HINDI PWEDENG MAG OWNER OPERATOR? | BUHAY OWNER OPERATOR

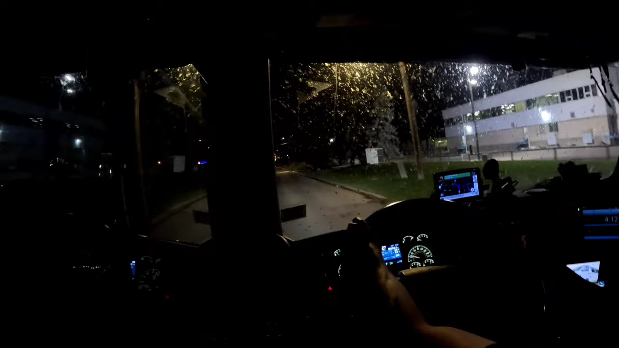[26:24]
So nandito na ako sa Regina, sa aking deliveran, lapit na 630 meters. So yan, kung mapapansin nyo, maraming bag ang aking windshield. So hindi ako nag-washer fluid na gumamit pag ganitong oras, gabi. Kasi talaga namang napakarami ng bugs. So pag winiper nyo yan, lalo lang magmamantya. So maganda nyan, tumigil ka sa truck stop,
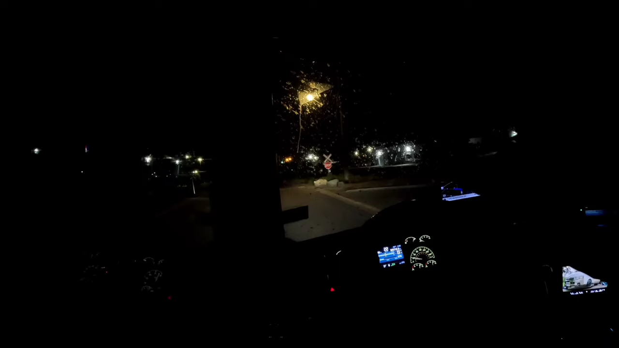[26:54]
kuskusin mo ng squeegee, meron silang mga panlinis doon para lang mabawasan.
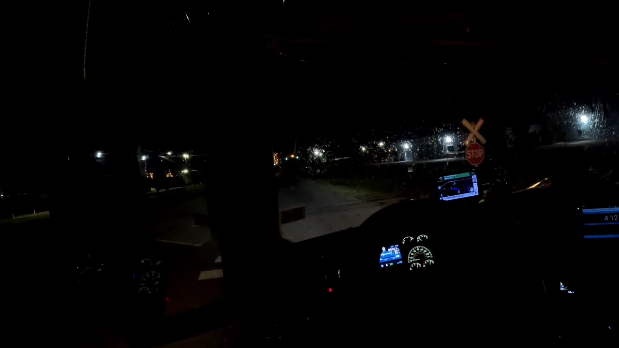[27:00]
Pero pagka tumakbo ulit ng mga gantong oras, talagang marami talagang bug. Kasi nga, summer na.